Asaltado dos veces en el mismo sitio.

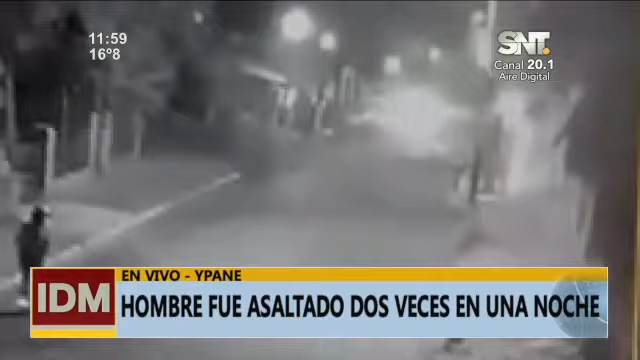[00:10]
Vivió una pesadilla. Primeramente llegaron motochorros para llevarse su motocicleta, lo venían siguiendo. Una vez que se llevaron el biciclo, solamente el biciclo, se fueron del lugar. Posteriormente, él empezó a caminar, le estaba avisando a sus familiares, ya que no se llevaron su teléfono, de que le habían asaltado.
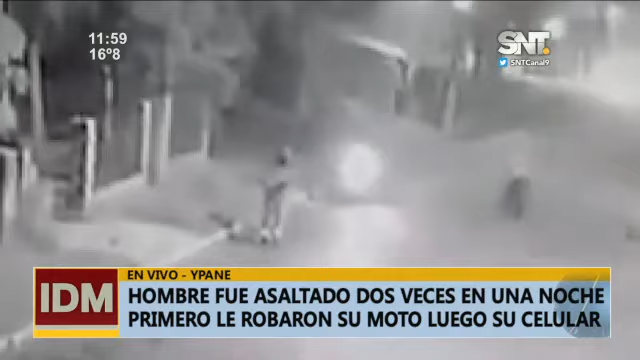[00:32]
A 300 metros del lugar de donde le asaltaron, vino un automóvil. De allí descendió aproximadamente tres personas y le saca su celular, su mochila y lo deja prácticamente sin nada. Esto ya por llegar a su vivienda, dos cuadras le faltaba para llegar y se lleva todo lo que tenía este hombre, porque él venía de trabajar, tenía ahí su recaudación, cerca de 400 mil guaraníes que le pagaron esa noche. Luego, ya se llevaron absolutamente todos estos delincuentes que llegaron.